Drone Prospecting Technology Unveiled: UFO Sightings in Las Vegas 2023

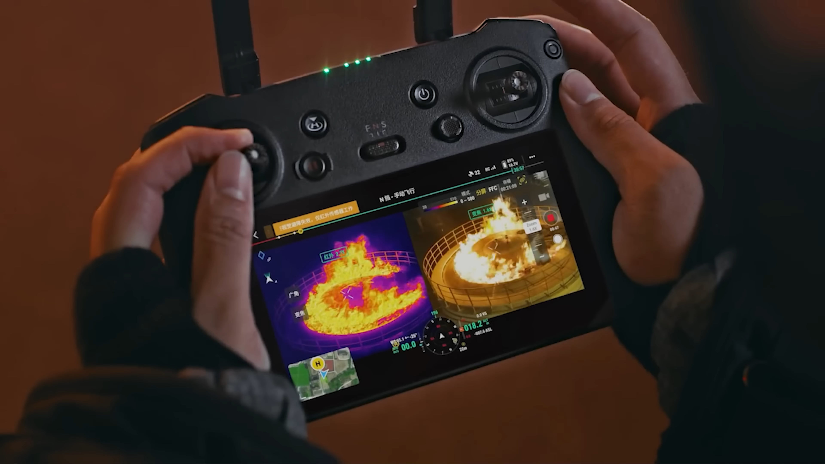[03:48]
Double efficiency by scaling both thermal and vision cameras at the same time.
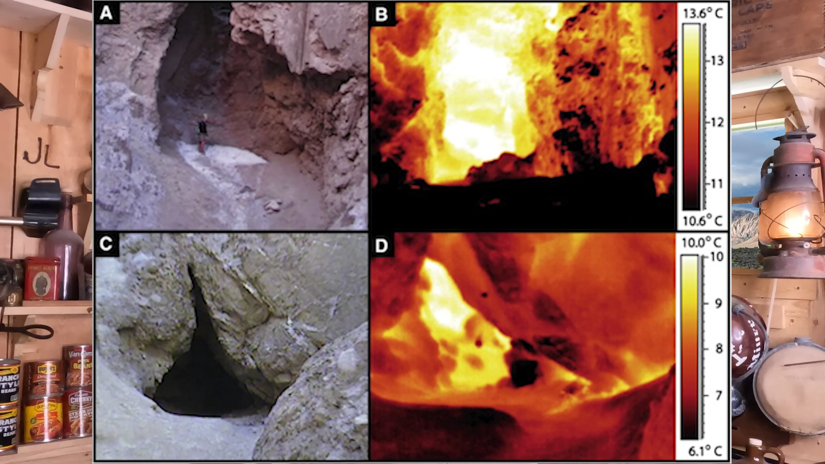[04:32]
this will detect cold air spots based against the background thermal signature of the heated rock.
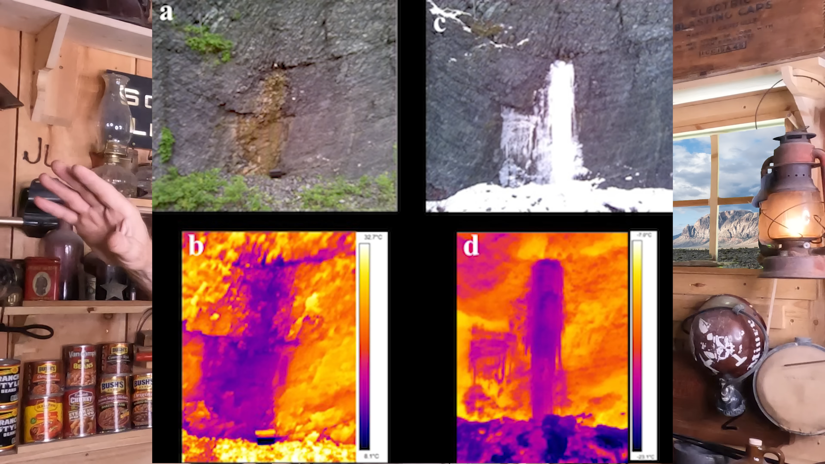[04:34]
Now the other Enterprise units incorporate what's called an RDK.